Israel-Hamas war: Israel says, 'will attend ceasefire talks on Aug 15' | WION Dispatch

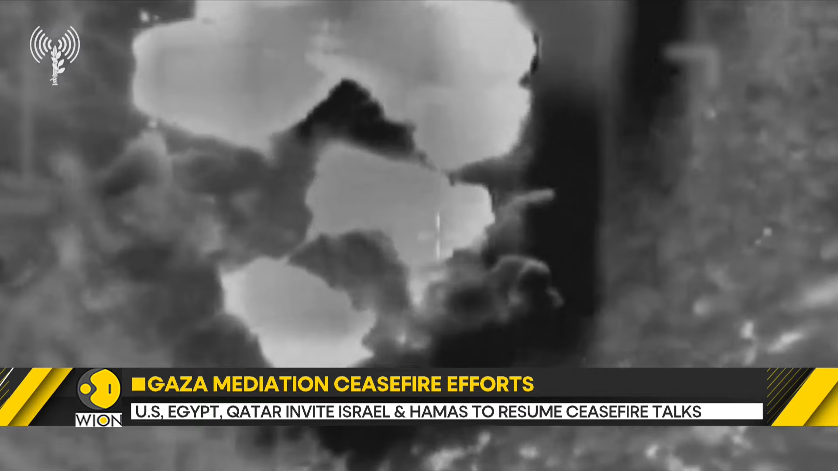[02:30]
The Israeli army has also released footage of what it said were airstrikes on Hezbollah targets in Lebanon. The idea said in a statement that they struck a launcher